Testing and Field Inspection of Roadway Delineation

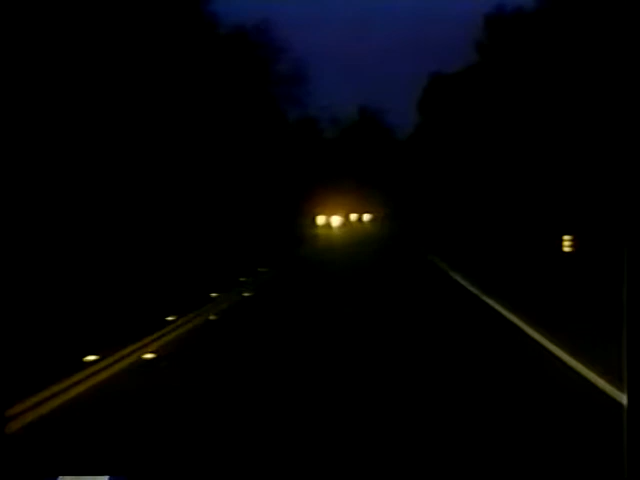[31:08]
Nighttime inspections are one of the best ways to check the retroreflectivity and the overall marking performance. Drive the entire project at night and look closely at the markings. The markings should exhibit excellent retroreflection for the entire distance the vehicle headlights illuminate the roadway, using both low and high beam headlights.